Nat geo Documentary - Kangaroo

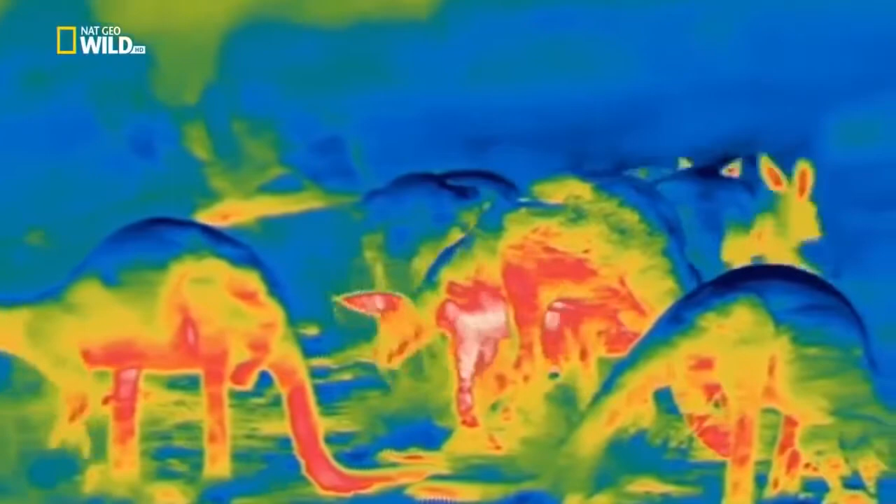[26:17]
the blue parts of this thermal footage.
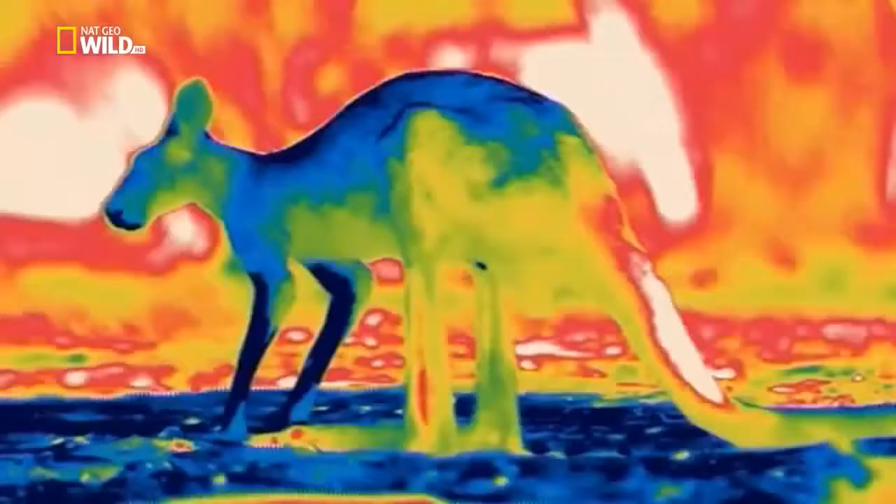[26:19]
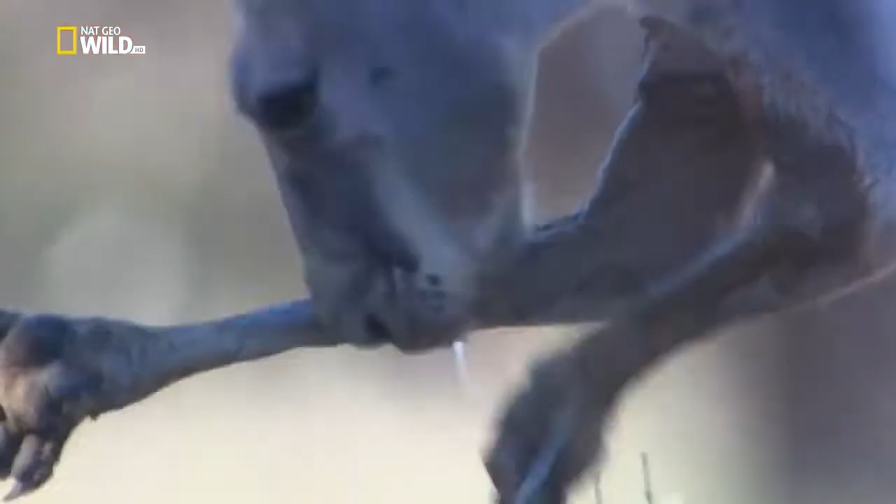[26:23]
Spreading saliva over their forearms cools the blood,
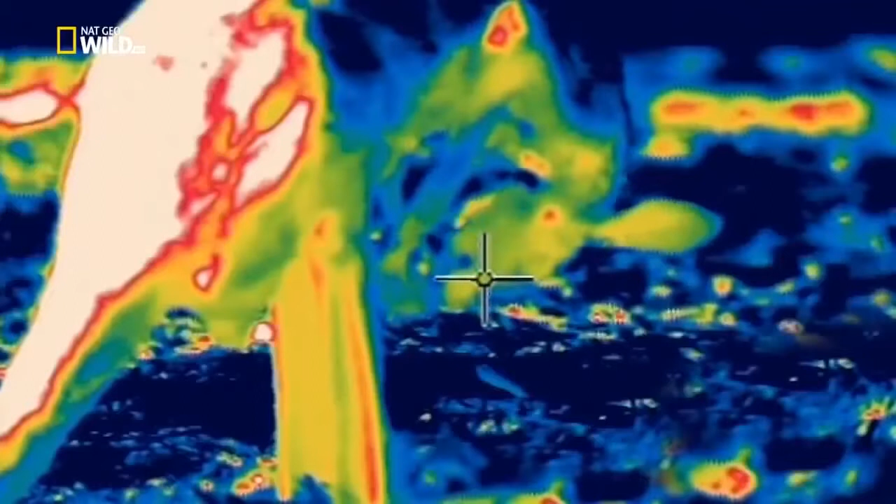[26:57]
And in contrast to their battle strategy of retracting the scrotum,
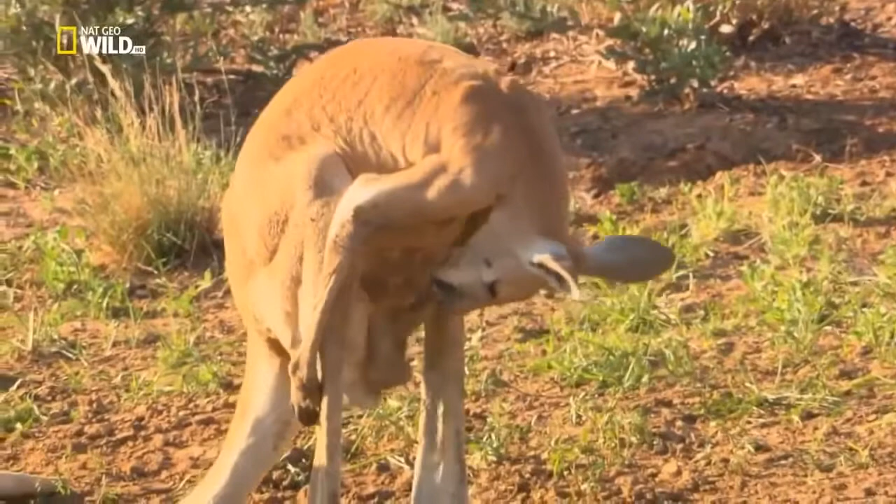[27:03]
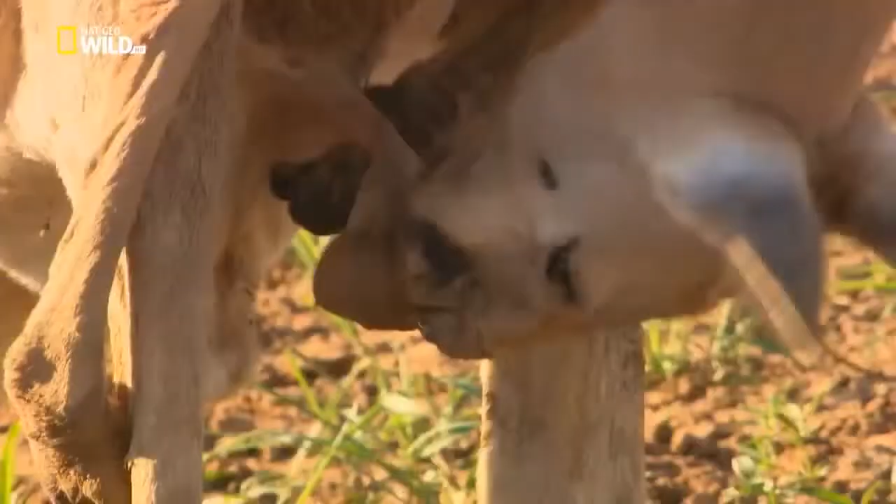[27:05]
males let their testicles hang way down below their overheated trunks,
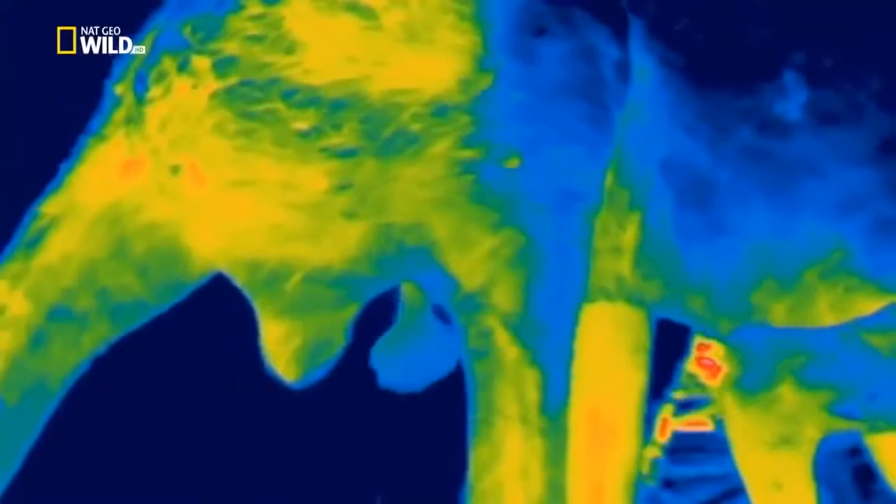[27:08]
keeping them about seven degrees cooler than at their cores.
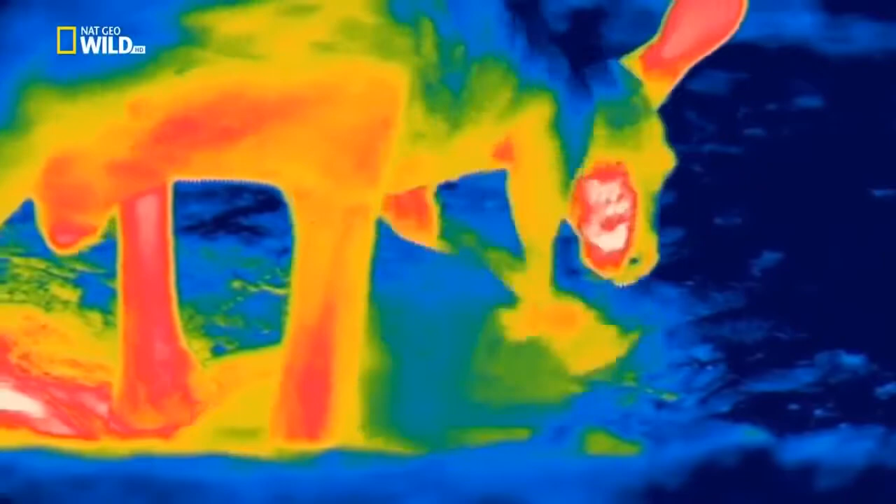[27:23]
Red kangaroos dig until they reach cooler soil, and then...